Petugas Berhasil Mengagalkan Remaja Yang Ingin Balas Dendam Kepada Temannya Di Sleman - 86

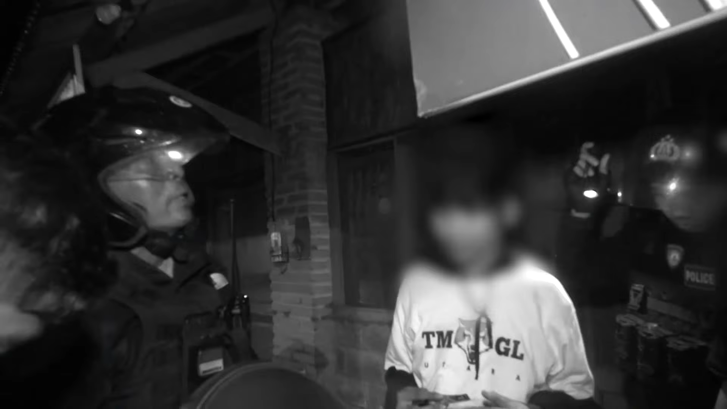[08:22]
mencurigai dua motor yang dipunyai anak-anak, itu bersama tiga orang, ya.